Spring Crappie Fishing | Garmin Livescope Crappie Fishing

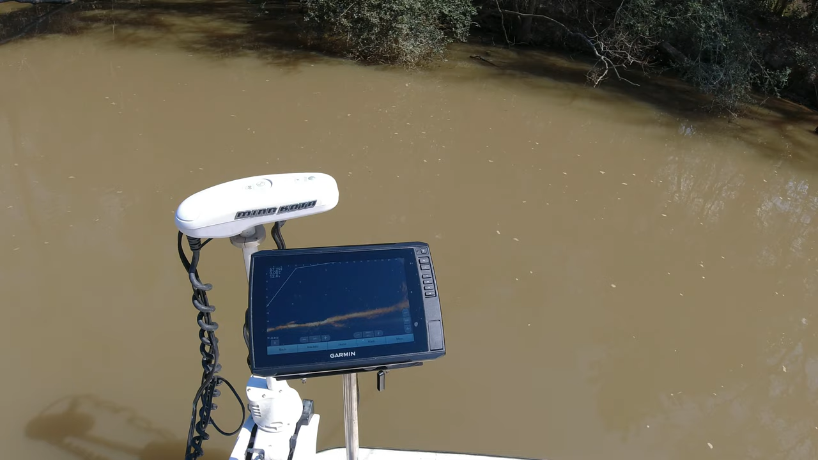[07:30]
to get out there and either catch fish or make adjustments to your units or whatever the case may be have the confidence to get out and make these changes and and uh get your unit dialed in for your your eyes and your setup now these are all settings that are plain
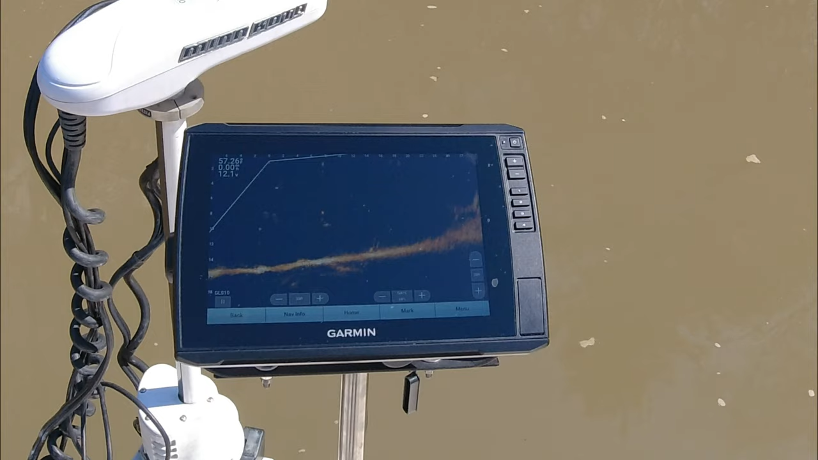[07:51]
and simple to get to there's nothing complicated about gorman they really
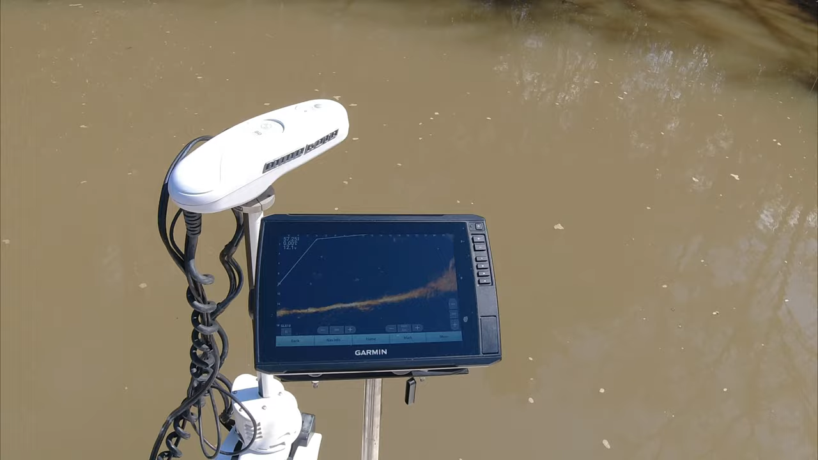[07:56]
did an excellent job of designing their menu to make it user-friendly you know back in the day when i was a die-hard hummingbird guy that's what i really loved about hummingbird is they made their menus super simple
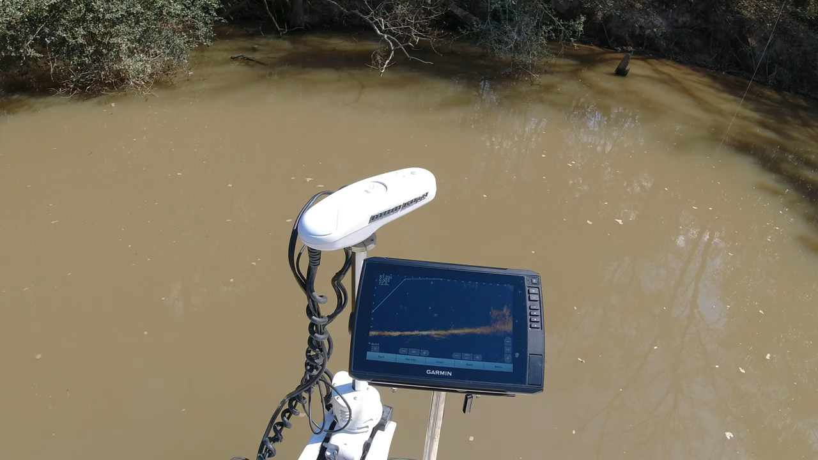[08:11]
and gorman has followed that and the the menu getting into the menu is super easy and user-friendly to help you out what i'll do is put up a tag to a live on the water video
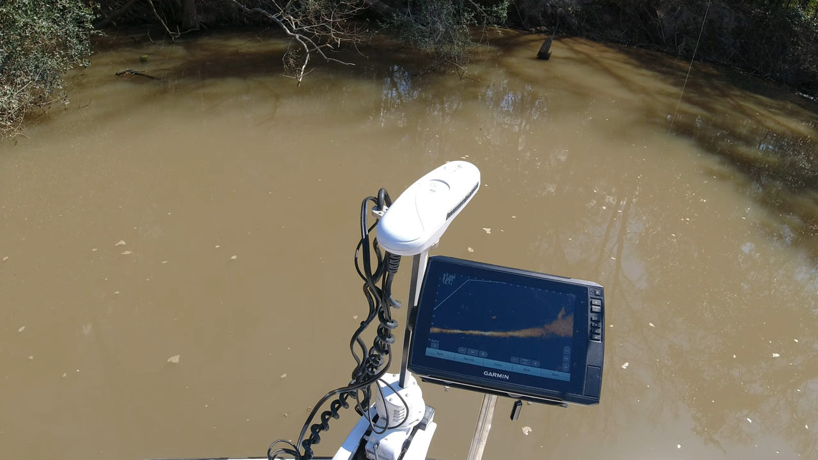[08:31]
that i did that will show you how easy it is to get
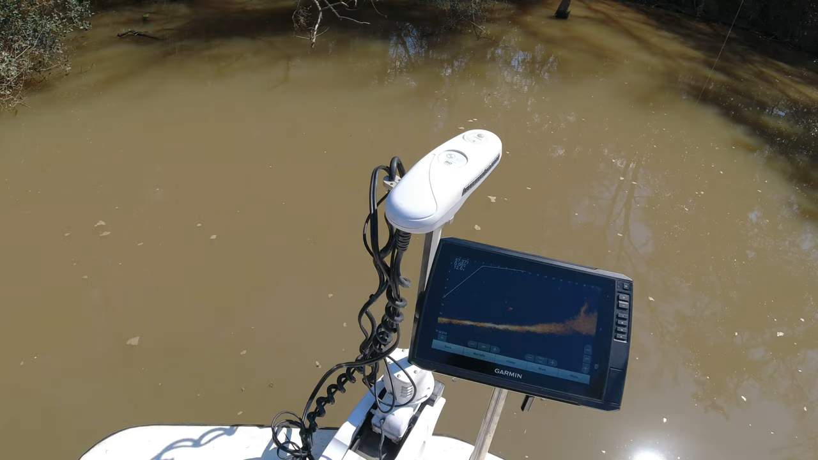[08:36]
into the settings that i'm telling you about right now and also you'll see
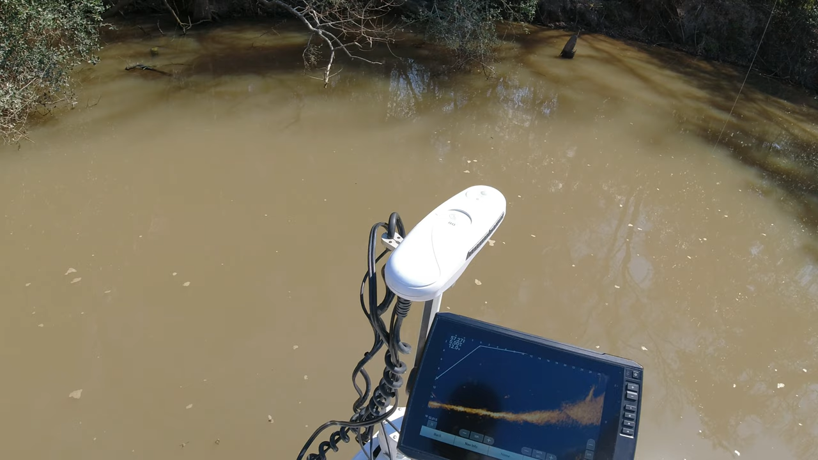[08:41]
the settings that i'm using and it's like i said at the beginning of this video the only thing that i've changed so
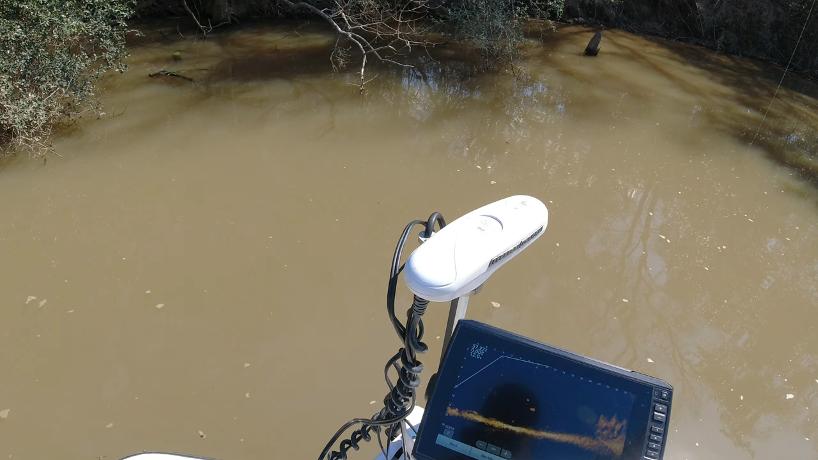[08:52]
far with my unit is coming down on the main gain that's on the front screen the 19.2 does run a little bit hotter uh
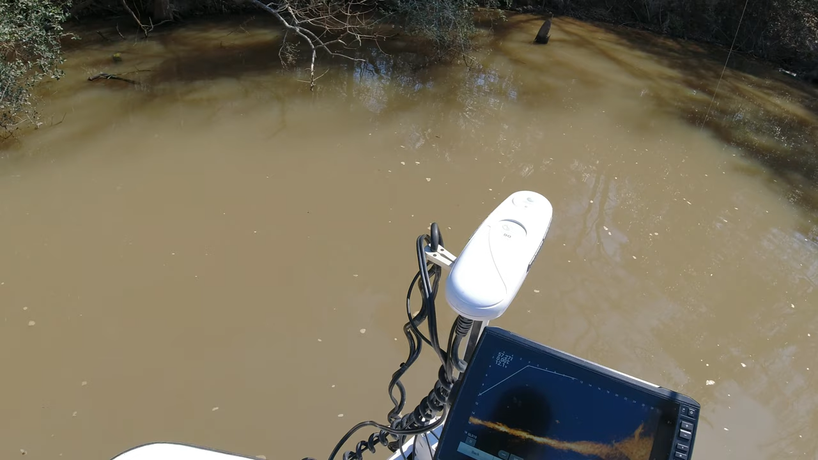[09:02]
i will tell you this like i said a while ago if you if you have updated to 19.1 going to 19.2 will benefit you because you'll get better readings the clarity is better there's a little
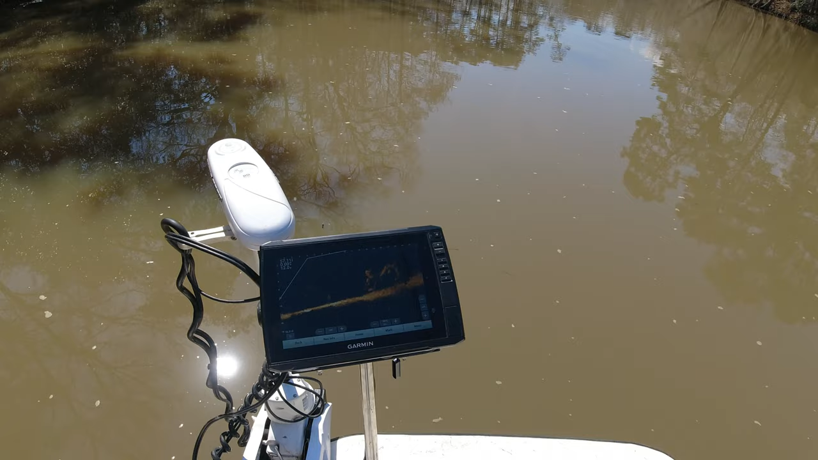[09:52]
right uh and i look forward to getting this unit even better than what i had with 18 because i feel that it can be done those of
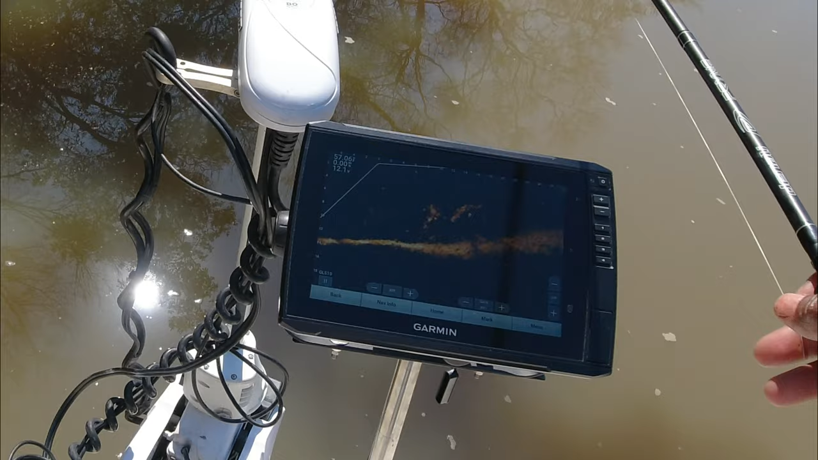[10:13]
you that have watched this far and feel that this information is valuable to you please give the video a thumbs up and also i bring you real info whether it's crappie fishing or on these units hit that subscribe button and click that bell so that when i do bring new videos you'll be alerted and you'll be able to check the video out
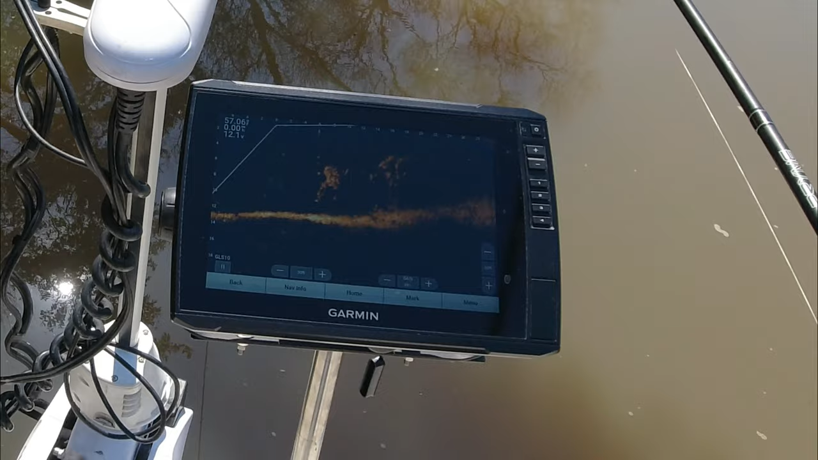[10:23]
as you can see here i'm fishing in fairly shallow water about 10 to 12 foot of water and
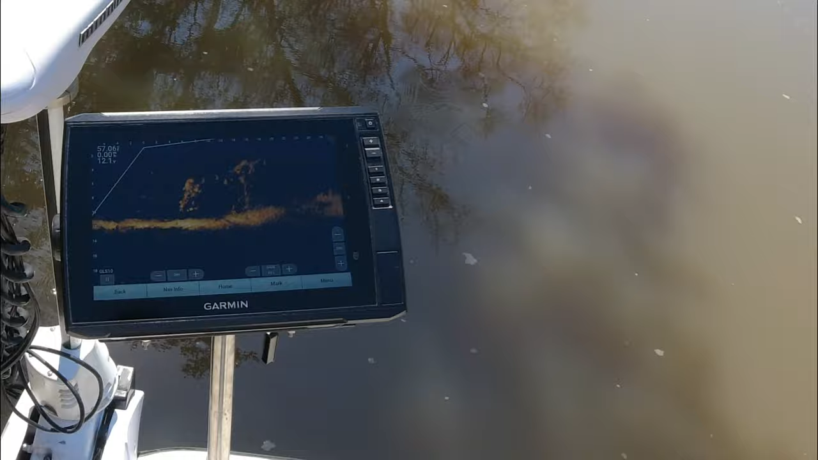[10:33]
on top of that the structure comes up really high in the water column and these fish are hanging on the top part of it which is
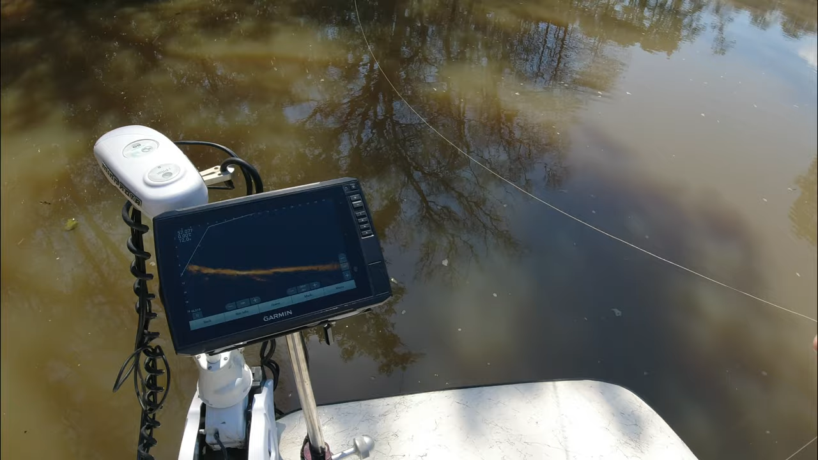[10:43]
probably three foot under the surface now i will tell you this uh i always say that positioning your boat to get as close as we are now to these fish requires stealth and what i mean by that is that you don't want your truck your troll motor on a high speed as you can see i'm slowly getting up to these fish i don't want to spook them and i'm gonna tell you we spook a lot more